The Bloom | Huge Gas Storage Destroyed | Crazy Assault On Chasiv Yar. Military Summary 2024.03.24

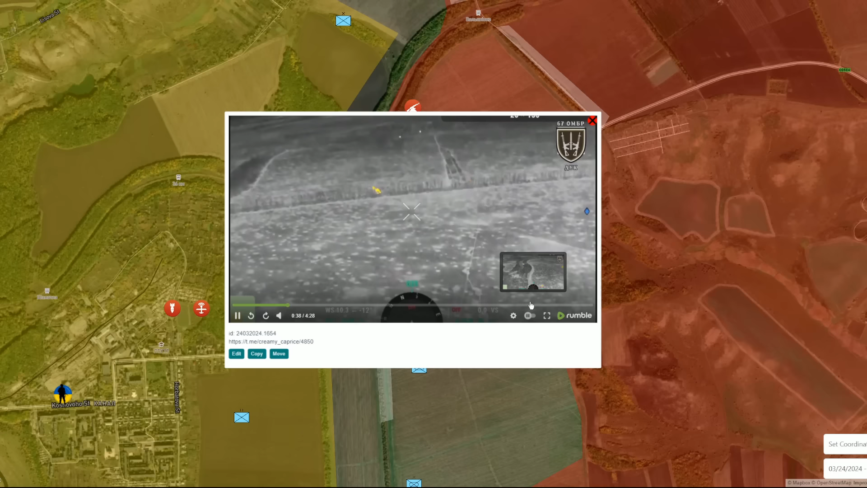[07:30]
responsible for defending this area as you can see the russians were using significant number of armored personnel carriers the carriers were were keeping some distance between each machine trying not to get under fire as you can see just on this since we have calculated we can calculate probably five or six carriers some of them were damaged and some of them were stopped among the fields some of them continue offensive operation further the craniums were bombing and attacking all the
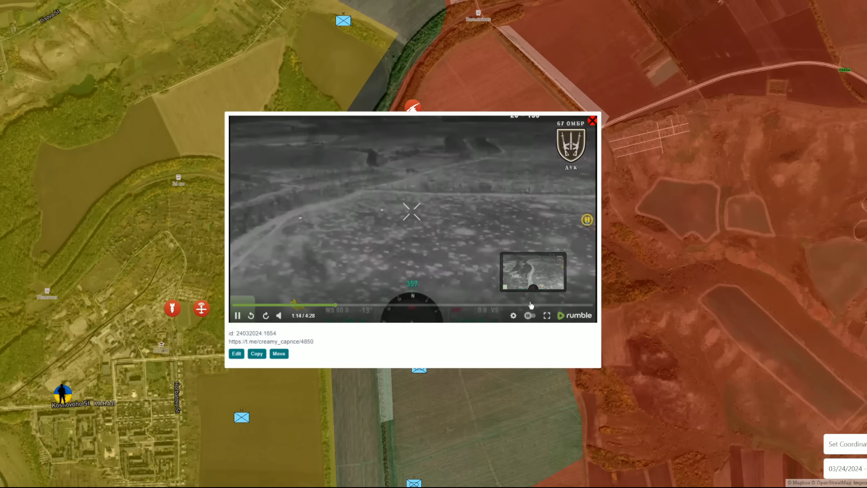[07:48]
time during their movements and now this is the most important moment at some point the russians uh let's say entered
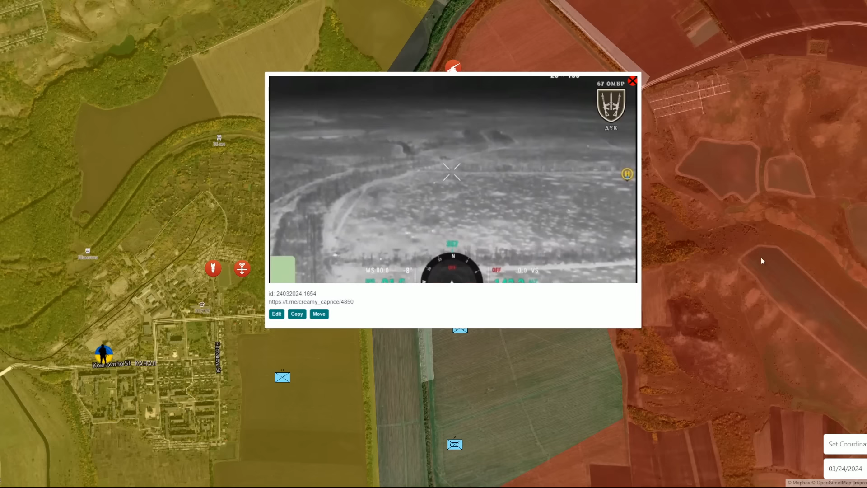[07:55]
some territory and the landing operation started uh the russians start capturing the positions along this tree line if we return back to map this is the area where the first russian group
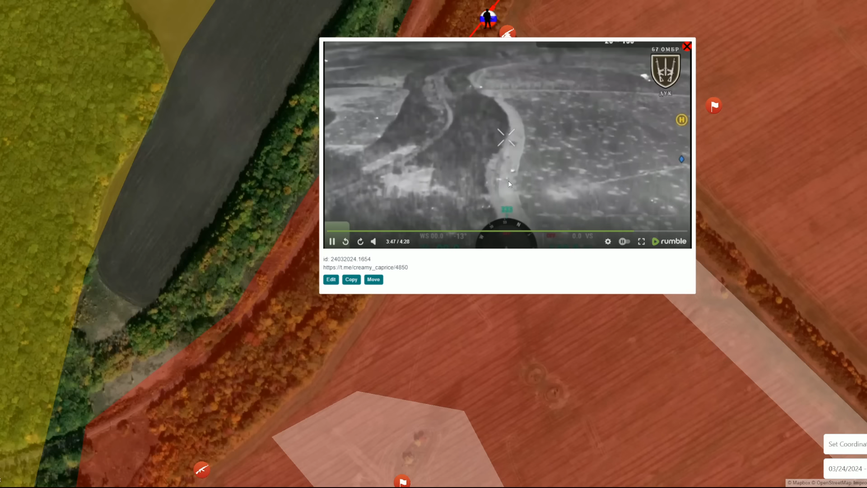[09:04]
as you can see the russians didn't stop the russian personnel carrier didn't stop uh he
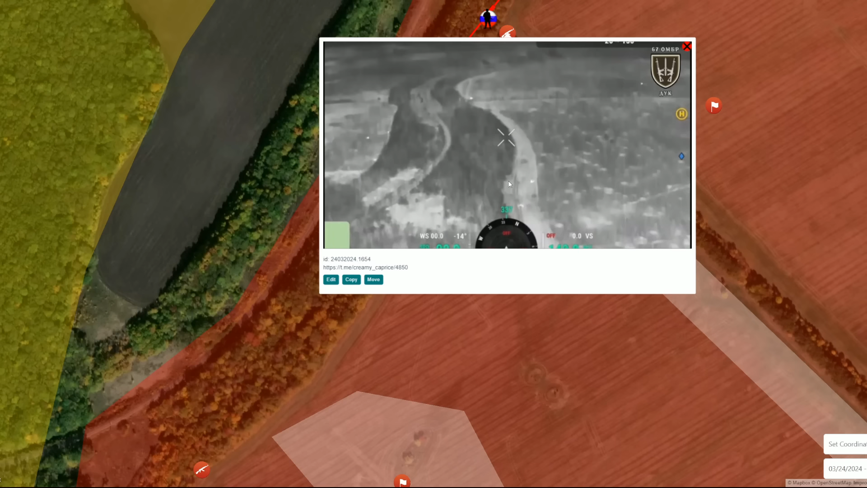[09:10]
just turned it's just turned around back start moving back and the russian soldiers started um let's say leaving the personnel carrier while the carrier was moving so it was very difficult operation obviously and the final
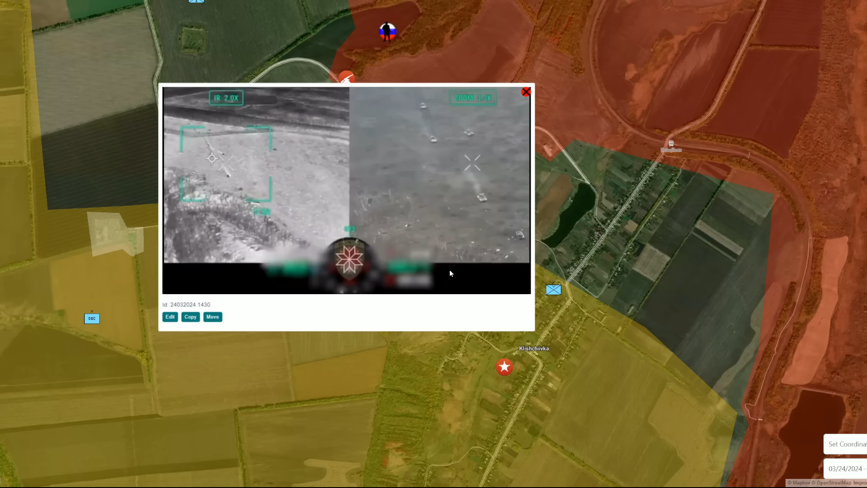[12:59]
armored vehicles including two three tanks and uh three four personnel carriers there were